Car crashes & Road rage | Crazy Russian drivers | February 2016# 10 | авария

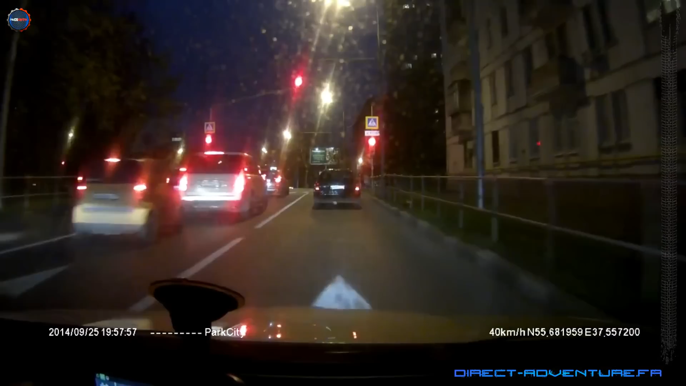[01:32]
Я 2 дня сидел, теперь еще надо сидеть. Опа, опа. А кто там попал? Кошка или человек? Сбил.